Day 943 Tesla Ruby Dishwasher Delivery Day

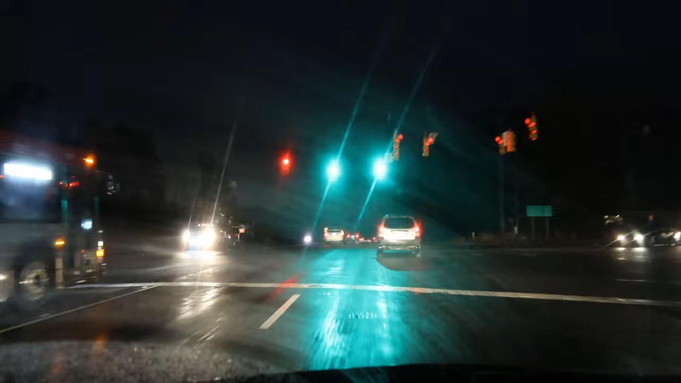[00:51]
it is definitely a wet although not currently really raining morning out there we're making good time but goodness there seems to be extra cars on the road with us this morning i don't know last week it never did seem normal busy um